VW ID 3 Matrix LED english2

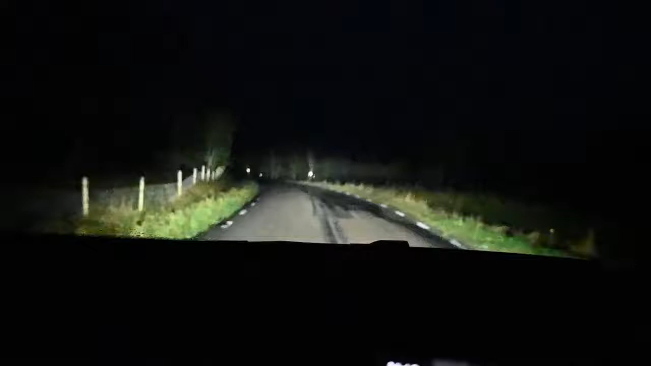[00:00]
This is a movie I've done in nighttime driving in Sweden. The car I'm driving is the Volkswagen ID.3. It's a Volkswagen electric car. I really appreciate those matrix lights. You can see here how the beam pattern is really useful. It's a low well-placed beam pattern that lightens up the sides of the road and doesn't spill any light high or low.
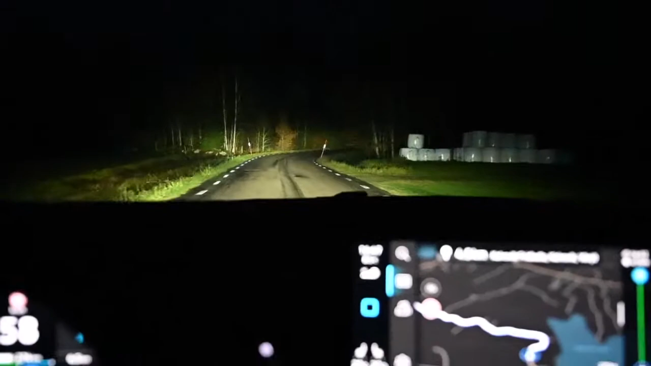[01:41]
You can see exactly how well organized it is. Here it's really easy to see how the beam follows the road and doesn't spill any light high or low. So this is really an advantage in this car and the ID.3 takes the safety of electric cars one level higher and I would say this matrix lights is really an advantage
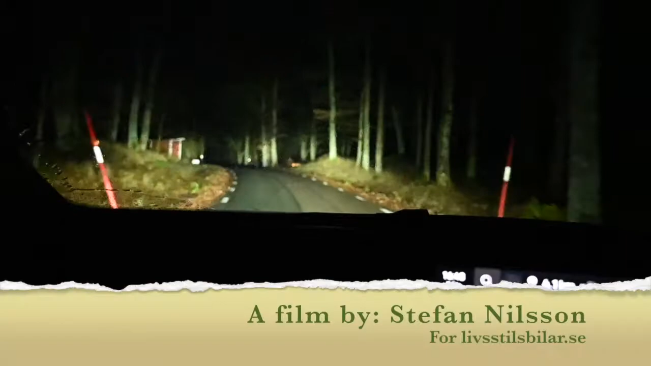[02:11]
in the type of driving I'm doing in Sweden. Small twisty roads with animals along the roads.